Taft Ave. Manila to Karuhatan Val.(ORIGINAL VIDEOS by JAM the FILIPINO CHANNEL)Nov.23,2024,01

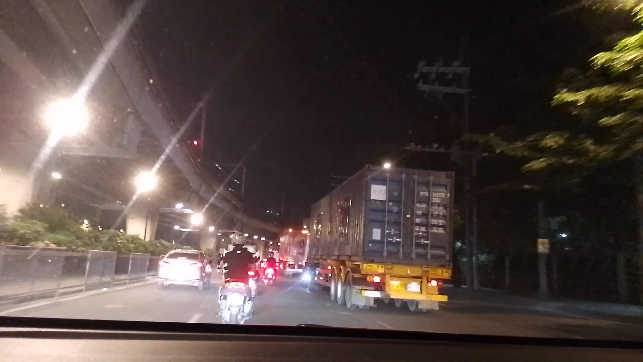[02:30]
Okay, so itong mga videos naman po natin ay nabibiling yan sa 23 sabagat i-upload natin yan maya maya pag nakauwi na tayo.
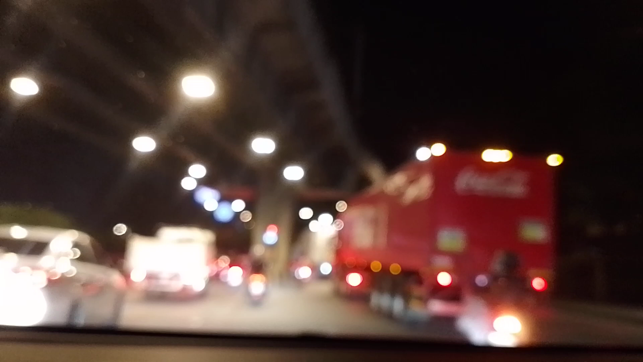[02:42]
Oh, napaka-traffic. Yun lang, sobrang traffic dito ah.
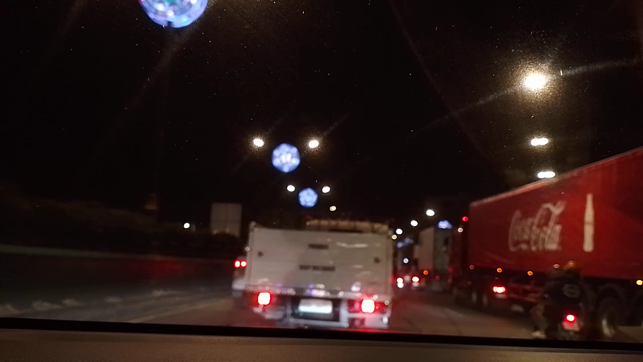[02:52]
So madaling araw, napaka-traffic. So Christmas season nga daw talaga.
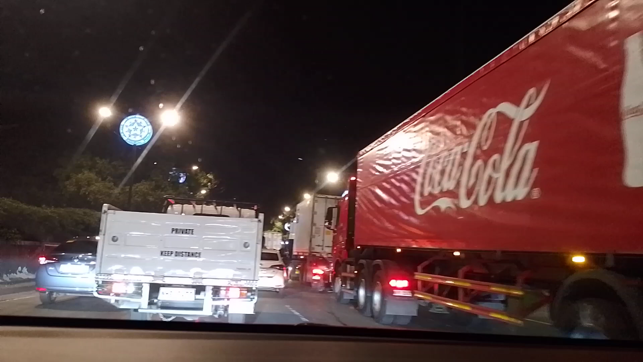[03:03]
Ay nako,
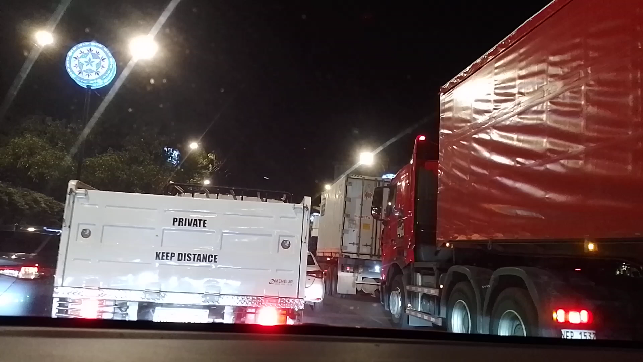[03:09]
pauwi na nga, na traffic pa ba yan? Okay, so ayan, na traffic tayo.
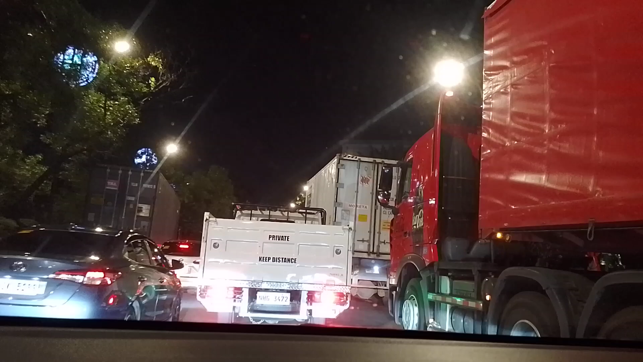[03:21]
So kailangan ng tapusin itong mga videos natin sapagkat sayang naman ang load. Ayan, so dito tayo sa mga bandang top. Kaya nagkanta traffic. So may aksidente pala, kaya pala traffic. Ito may truck na nabangga itong puno, oh, nabangga niya.
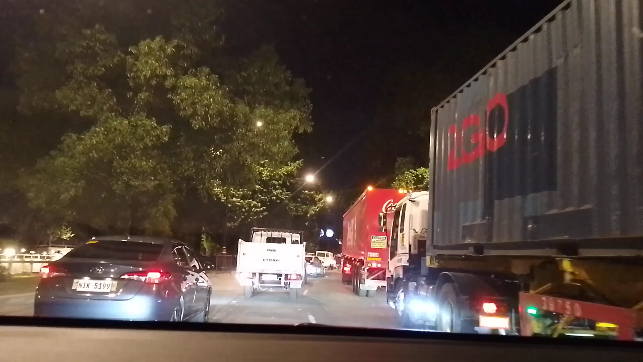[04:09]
Diretso naman yung traffic. Diretso naman, so hindi lang dun pala. Oh, wala tayong signal. So nagluluting yung ating live. Ay ay ay. Dito naman sa ating YouTube. So ayan, maraming salamat po sa panonood.
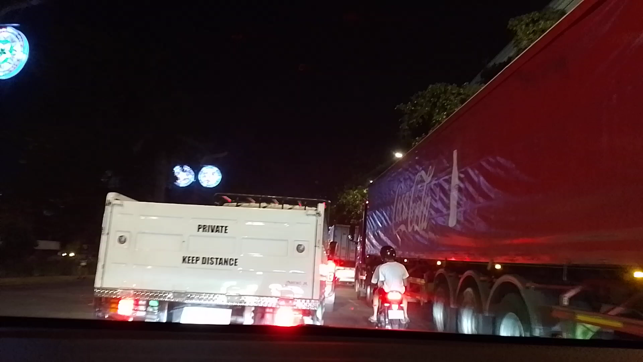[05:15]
Bandang basta tapat ng Luneta Park. Yan.
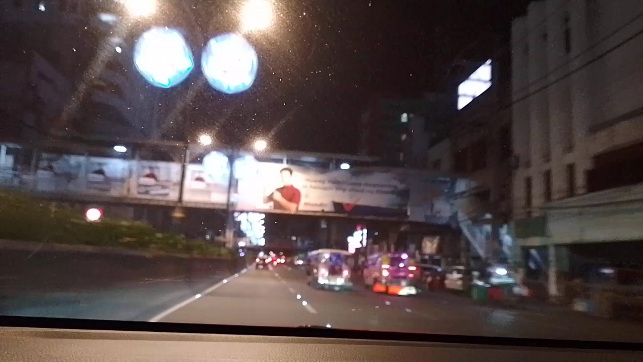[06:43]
Yan, so andito na tayo ngayon sa may Quiapo Church sa Tapat, at lalagpasan na nga natin ito. Tayo na nga kasi ay pauwi na. Sandali lang po. At titignan ko din kung saan na po yung ating
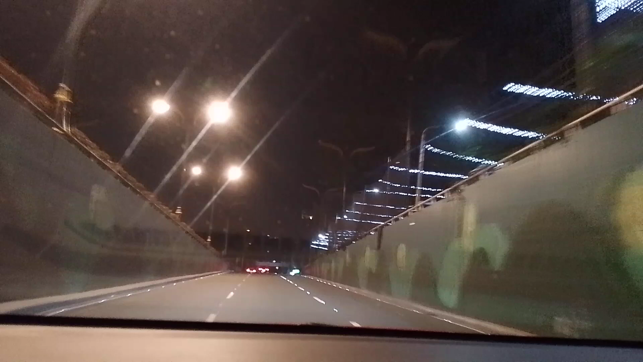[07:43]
Traffic dyan sa may bandang kahabaan ng top sa bandang Quezon, Manila City Hall,
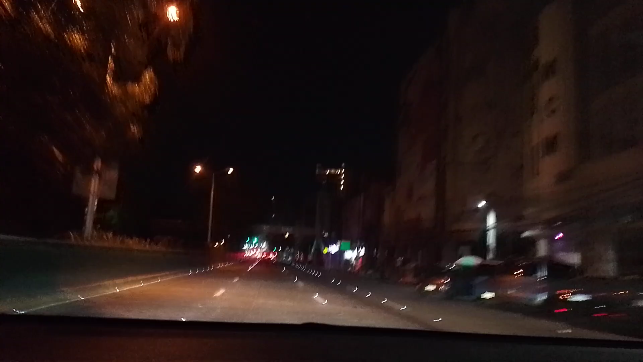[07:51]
sa kadahilanan na dahil sa mayroong event dyan, so sarado yung kabilang kalsada. So may nakikita ako doon sa kabila na mga naglalakad-lakad na tumatakbo. So yun siguro yung event nila doon, ang maglakad-lakad, ang ginawang lakaran.
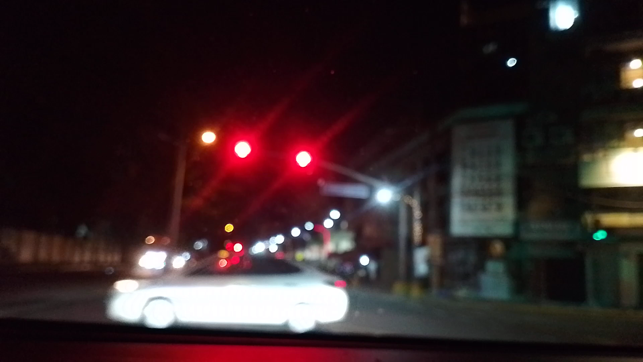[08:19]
Okay, so dito tayo sa may Mendoza. Dito wala namang traffic. Ayan, dito naman, wala namang traffic dito sa may bandang Mendoza.
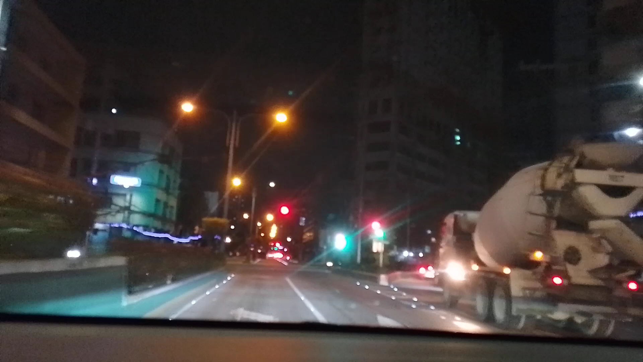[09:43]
Ayan, so dito tayo dito sa may Alvarez para sarado yata yung daanan na to. Titingnan lang natin. Hindi naman yata, para bubutas na tayo ng Rizal. At para dire-diretso na tayo mamaya. Kasi kung didiretsuhin pa natin ito, eh, ang dami pang liko-liko natin mamaya.
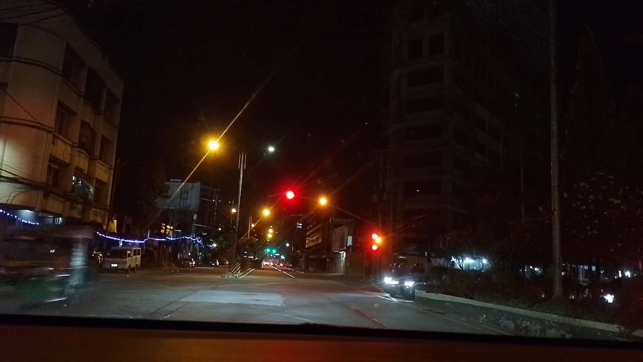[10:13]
So, dito na, pagliko natin dito, pagbutas natin yan, Rizal na. At pag ando na tayo sa may Rizal, so dire-diretso na lang yan. Wala nang liko-likuan pa, so dire-diretso na lang. Ayan, sabi ko nga, so yan, sabi ko na nga, at medyo mahina ang signal natin putol-putol.
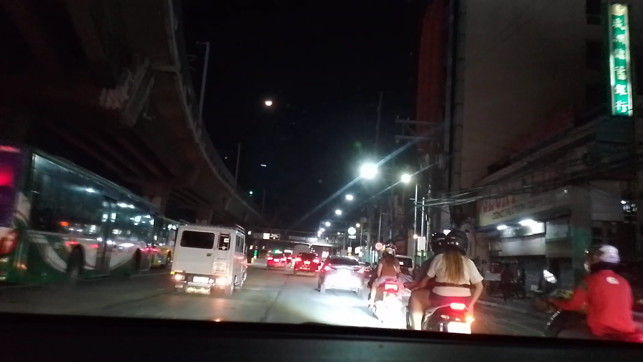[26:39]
Aha, so yan, nakaliko na nga tayo dito sa likod ng Pasay. Anong Pasay? EDSA Monumento. At magkagasalin ako dyan sa may video. Mas mura ng konti ng piso kumpara sa iba parehas na gasolina. Tapos yung tire ibigyan ako ng discount ni ma'am.